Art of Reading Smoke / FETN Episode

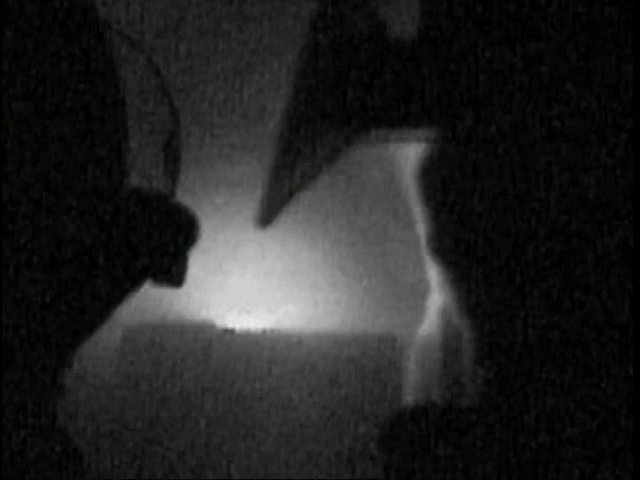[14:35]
I was able to get my partner underneath me as the flame front came through and vented out the backside of the house.
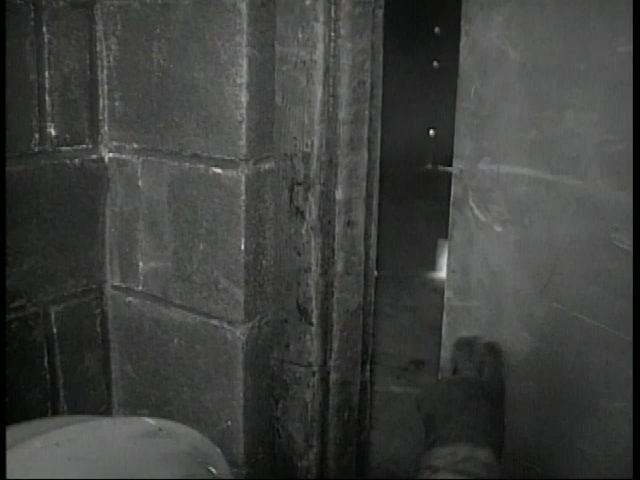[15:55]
As you open the door, you're going to see that sudden sucking motion of air going in and that should be a concern so that when you open the doors,